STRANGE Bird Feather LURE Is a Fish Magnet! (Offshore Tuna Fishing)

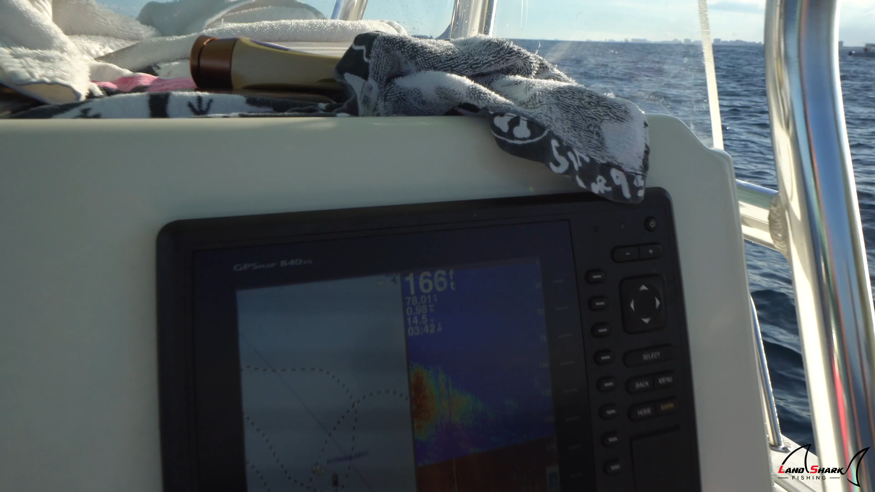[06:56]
Look at this GPS right here. Look at the fish finder. It is loaded.